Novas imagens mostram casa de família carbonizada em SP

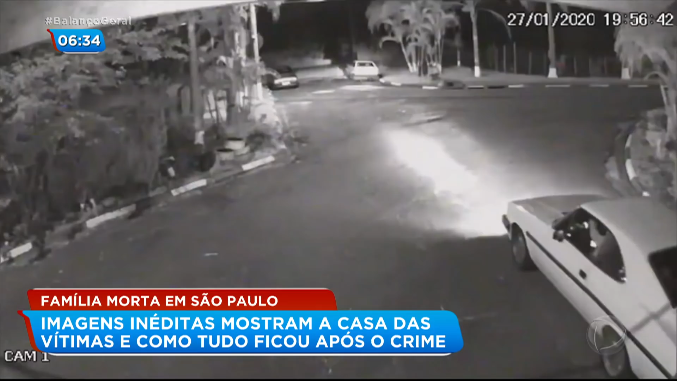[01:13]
que aparece nas imagens do circuito de segurança na noite do crime, ainda está parado. Na porta, o aviso.